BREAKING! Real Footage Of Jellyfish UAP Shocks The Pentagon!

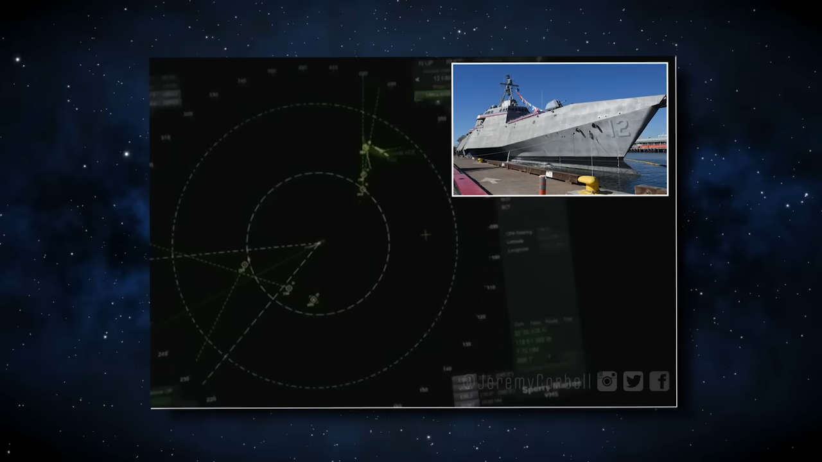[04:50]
According to him, the second video of the radar was corroborative electro-optic data the likes of which the world has never seen before. It showed and supported the idea that several unknown objects were swarming the Navy warship.
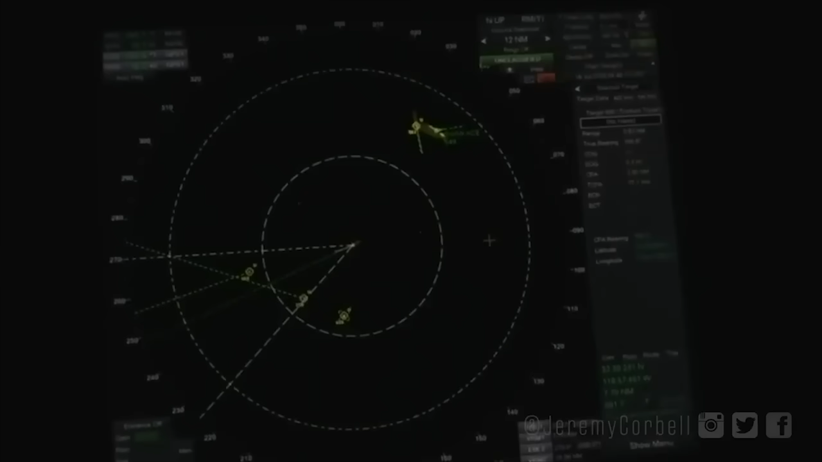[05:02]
It was also an attempt to debunk speculation around the first video, where spectators suggested that the object was a fake or a balloon that dropped in the ocean.
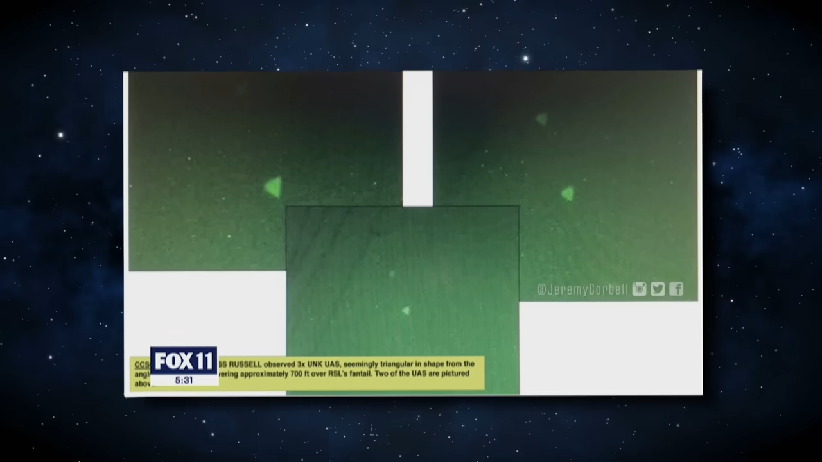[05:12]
In 2019, he shared an 18-second clip showing three UFOs hovering over the USS Russell, later confirmed as authentic by the Navy.
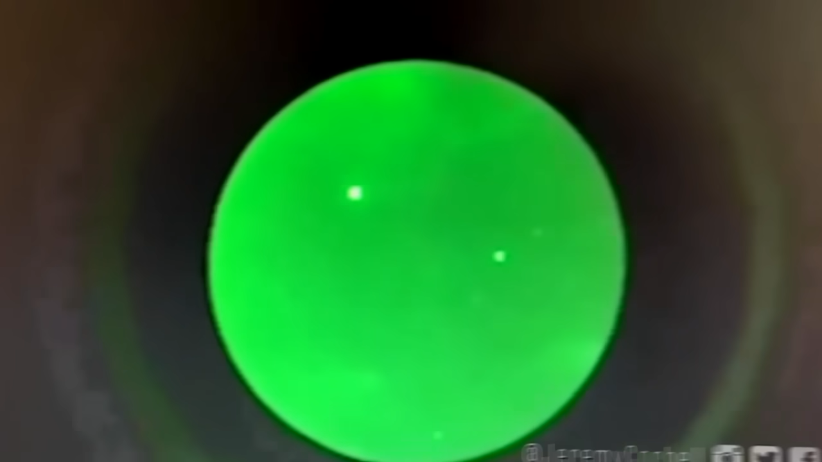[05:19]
Multiple UAP sightings have been reported at U.S.